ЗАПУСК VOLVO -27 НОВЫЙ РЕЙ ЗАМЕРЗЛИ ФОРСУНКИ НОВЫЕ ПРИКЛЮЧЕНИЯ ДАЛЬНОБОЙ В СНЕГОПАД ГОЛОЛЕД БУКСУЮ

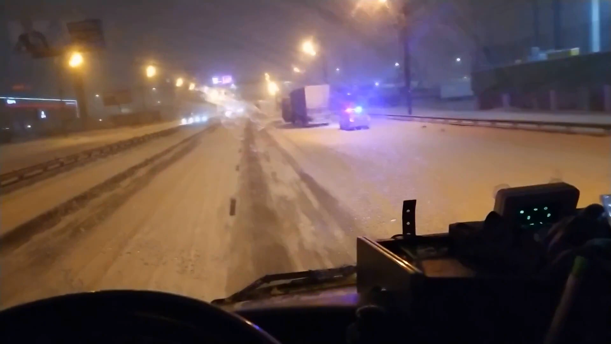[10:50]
зеркало кто-то кому-то что-то снес смотрите это в москве мкат в москве офигеть
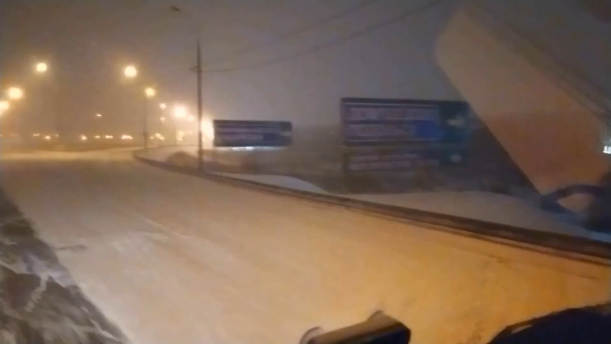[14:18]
сторону в область в область едем а вот смотрите наши помпончики здесь как бы сюда заехать только юка ламаны а здесь машин то полно блин помпончик ахтера у всех настроение нора упала все хотят поднять себе настроение помпончиками точно все забито прямо забито никак не заехать не стать не выходя так мы делаем по другому мы
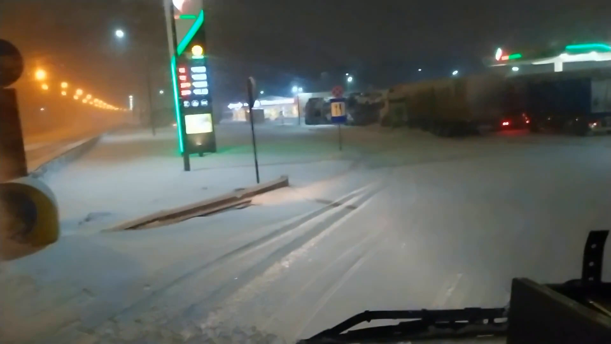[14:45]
сейчас я сюда заеду его здесь есть тоже такая вот прожив про про карак карак карман вот так вот сейчас здесь то ну вот
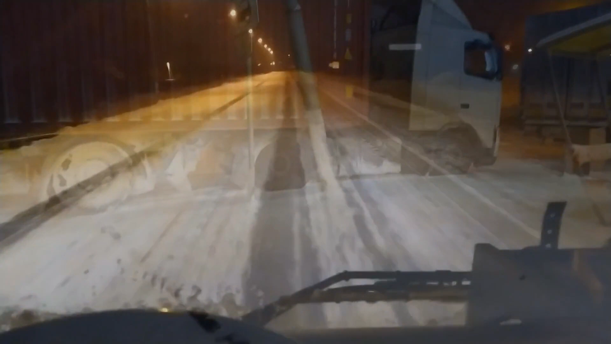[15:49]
заснеженная узкая и на фуре нас обгоняет здесь обгон забрежет здесь вообще просто дорога жесть жестокая ему пофигу мы 60 ем здесь потому что но ну потому что дорога вообще убитая на человеку видите как пофигу газует на все деньги так сказать но меня иногда вот так удивляет ем мы ну обгонять те кто здесь такая узенькая дорога и заснеженная скользкая но вся колонна идет мы все колонны днем а
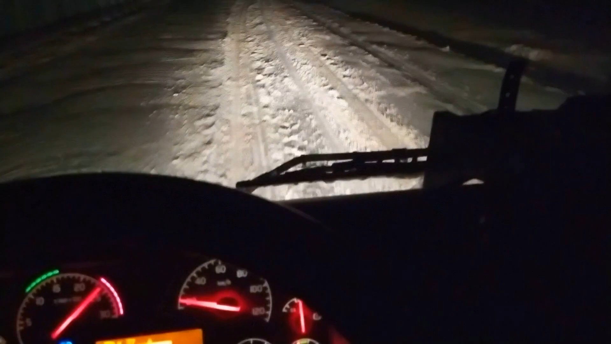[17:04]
пробираемся пробираю здесь стало еще немножко серьезно зима какая снега навалило конкретно